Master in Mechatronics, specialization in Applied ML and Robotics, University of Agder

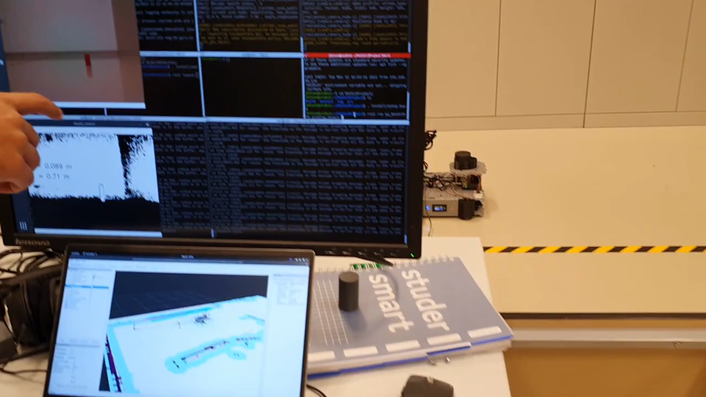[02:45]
detecting the object and estimating the position of the object.
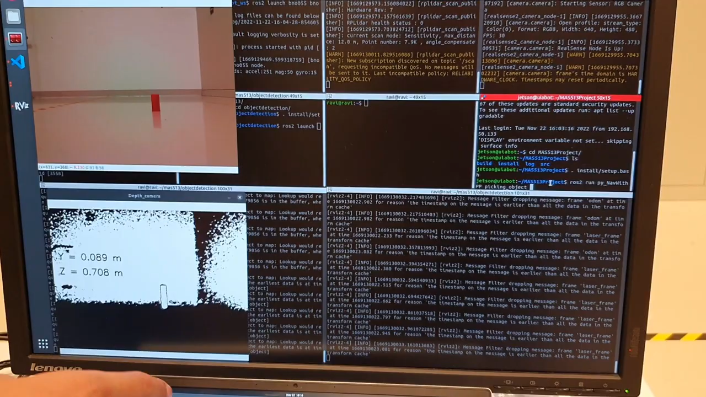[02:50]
This is broadcasted in ROS2, so you can actually see the object relative to the robot model.
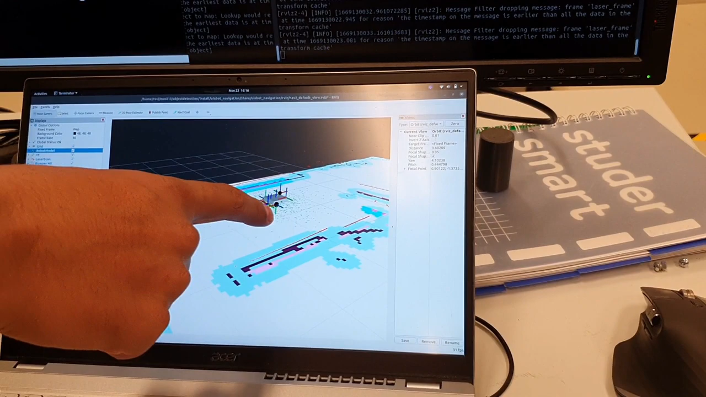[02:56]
And now we have the coordinates one more time where it sends the coordinates to the robotic manipulator.